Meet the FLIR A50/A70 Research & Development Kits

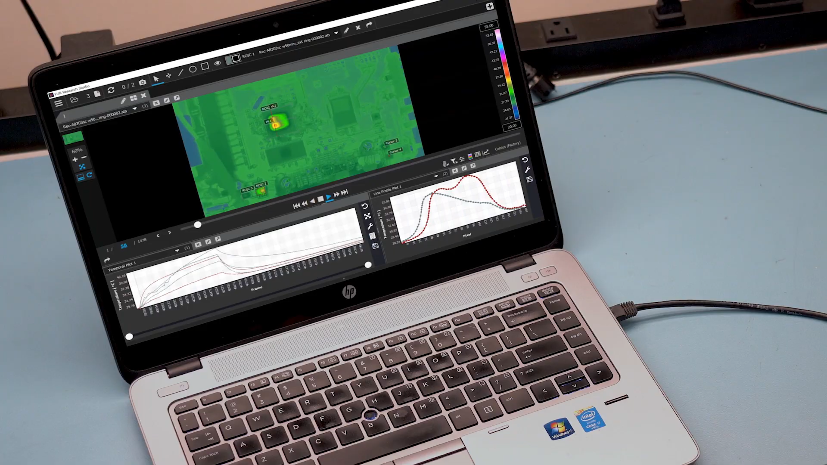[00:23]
Just plug in and open the included FLIR Research Studio software, improve testing efficiency, see the problem instantly,
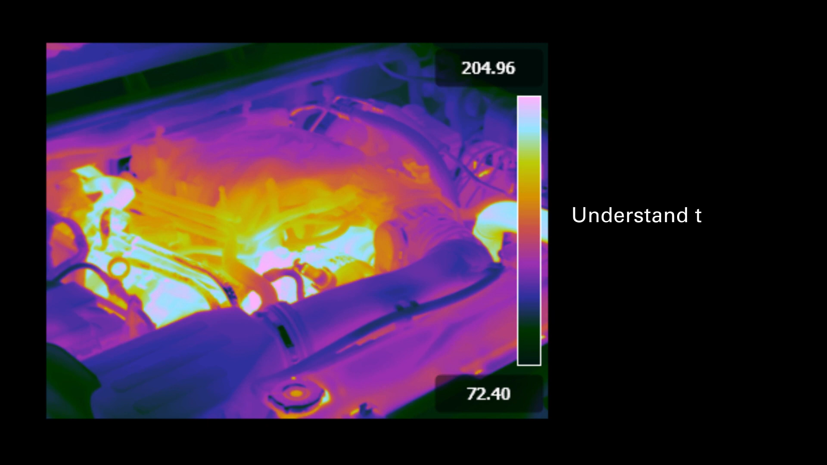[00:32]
understand thermal profiles, and reduce product development time.
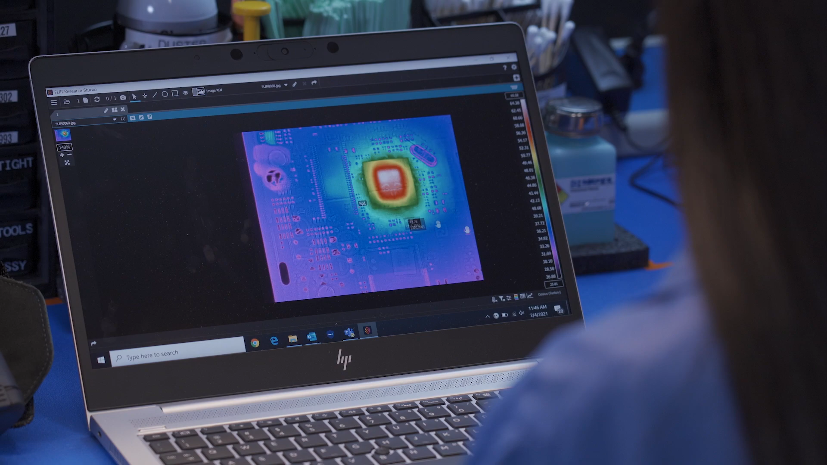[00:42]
Turnkey Solution offers immediate analysis with FLIR Research Studio software or easily integrates with existing systems and custom software.